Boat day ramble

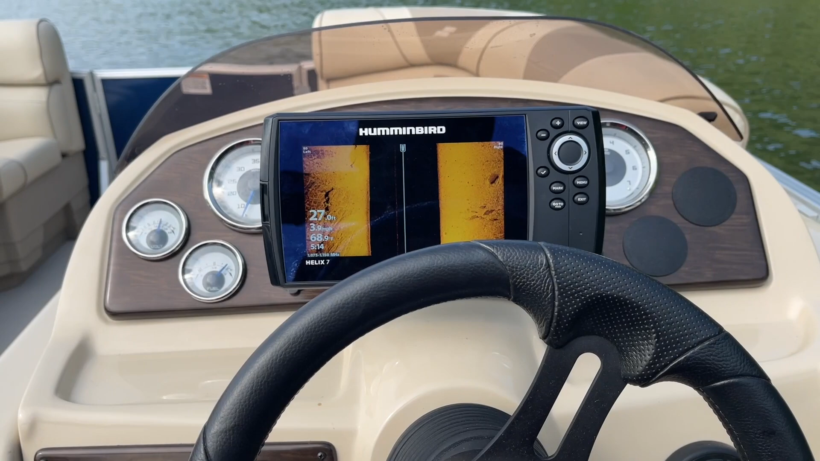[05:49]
Anyway, I'm playing with my new fish finder. I'm starting to learn how to read the structure from rocks and fish and sandbars and gravel and everything like that. This is the Helix 7 mega down imaging. No, this is the side imaging view. You can see some of the dark shadows. This is live right here. I'm only going about four miles an hour.
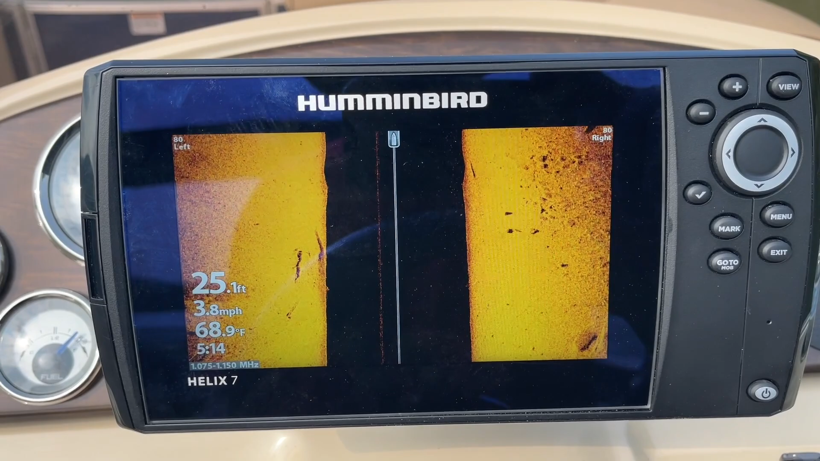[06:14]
On screen: depth 25.1 ft, water 68.9°F, speed 3.8 mph
Lots of flat gravel bottom around here.
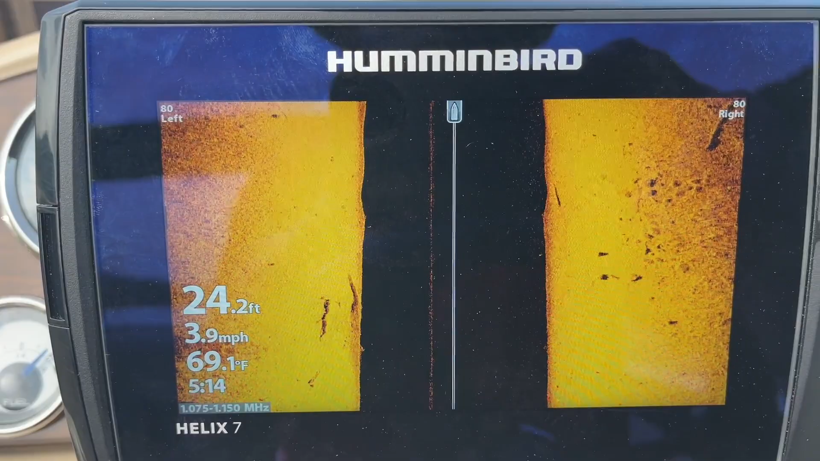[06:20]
On screen: depth 24.2 ft, water 69.1°F, speed 3.9 mph
24 foot of water, 69 degrees. Now over there to the right side of the screen, you can see some structure.
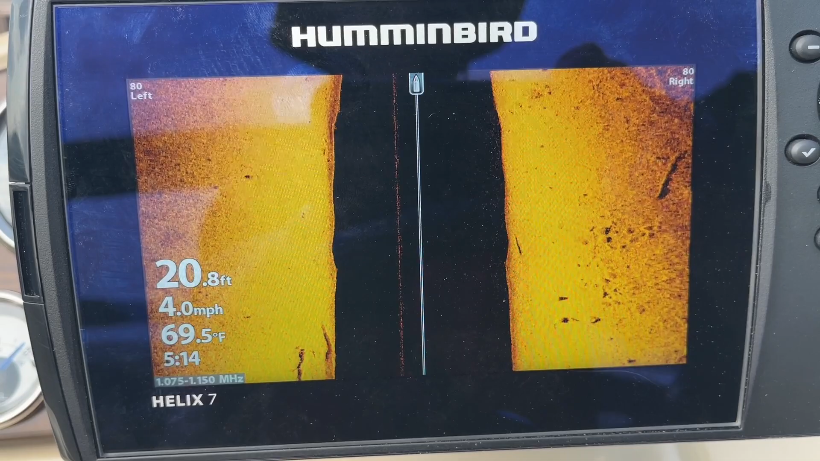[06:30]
On screen: depth 20.8 ft, water 69.5°F, speed 4.0 mph
Looks like some trees or something laying down there. But I'm still learning that. It's really cool.
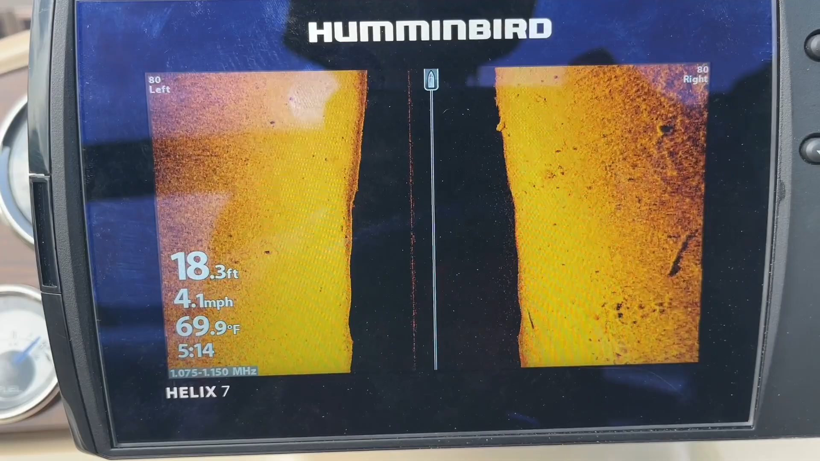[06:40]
On screen: depth 18.3 ft, water 69.9°F, speed 4.1 mph
The fish on this mega imaging doesn't show you the fish symbols like the sonar view. So you got to watch and look at shadows.
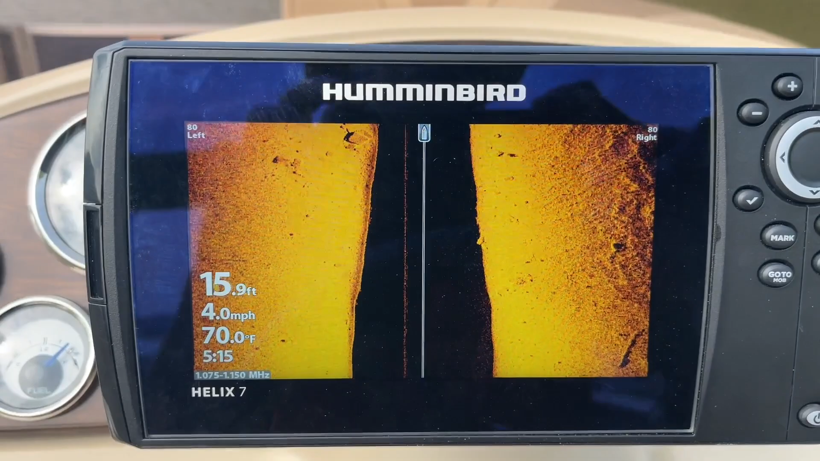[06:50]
On screen: depth 15.9 ft, water 70.0°F, speed 4.0 mph
There we go. This is the sonar. You'll actually see. I have it set on fish symbols. So you'll actually see some fish. Maybe. What's nice about the river, it has all kinds of fish.
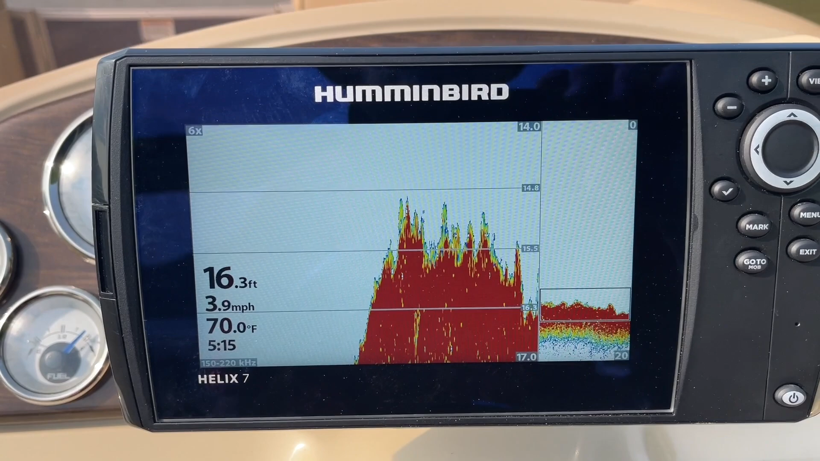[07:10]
On screen: depth 16.3 ft, water 70.0°F, speed 3.9 mph
There's pike, walleye, sauger. Small mouth, large mouth. I mean, there's just everything out here.